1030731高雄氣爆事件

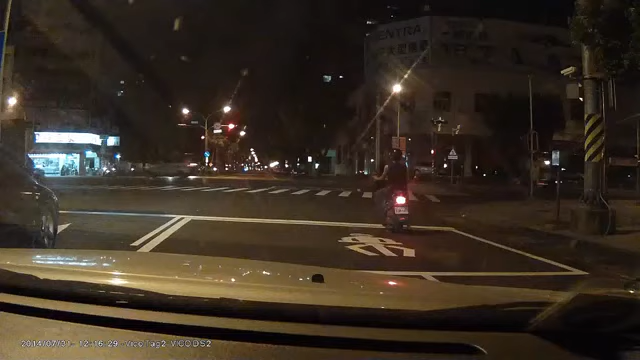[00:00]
真的，我老婆，感谢我老婆。 你好吗？怎么样？哎， 撞到我！ 下下 哎，没有前面。哦，爆炸爆炸！ 爆炸！ 旁边旁边。 爆炸爆炸！ 宾馆看， 先走先走。 我要是冰道哥呢？哎呦 ，hello！ 瓦斯啊， 瓦斯爆炸 爆炸！ 冰道哥呢？ 哎，先绕过去，先绕过去。 哎，先绕过去，不要不要。 这整个瓦斯 瓦斯爆炸，哇，吓死我了！
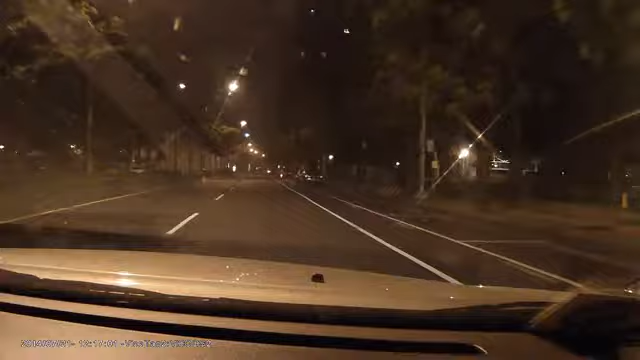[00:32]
哎呦，出去 啊！绕右手边出去好了。 等一下，还有那些那个， 这边也有呢。 对，他从那个管线这个。 应该是滴了那个啥东大呀，东大呀爆炸，夭寿啊！
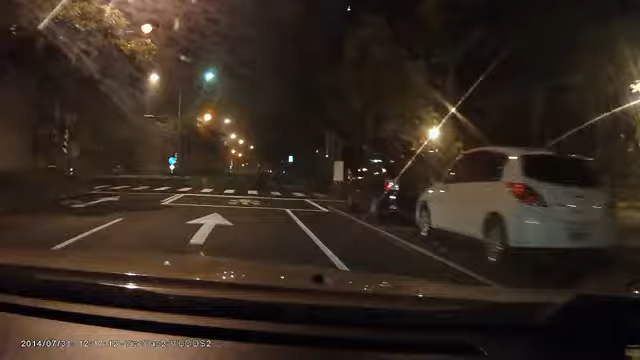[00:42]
你看这有多长？ 注意那会冒火。 哦。 啊！不要！ 这边。 哎，冒火。 冒火危险。
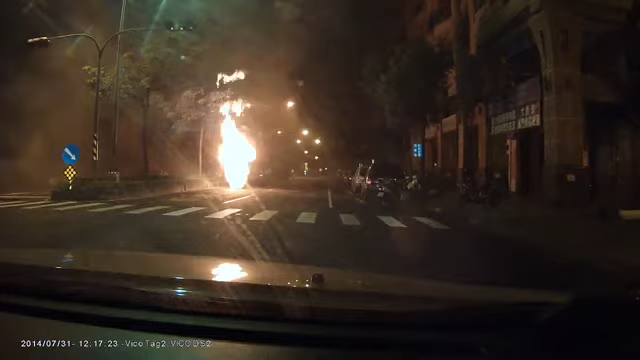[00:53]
哎呦，无你个，我倒啊，我倒啊，我倒啊，咱中城 了。那里危险嘞。 不会了， 不会，先走，先走。 不要动，不要动，不要动城了。 不要停太久。
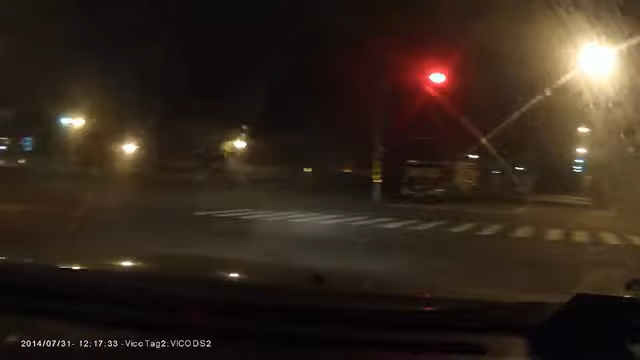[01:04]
哎， 停， 快 点，快点。 哎，中城对呀，行，拢绕绕行。 我还在冒烟呢。还在冒烟。 有的都是那个很危险的。 哎，那公灯姐，就有。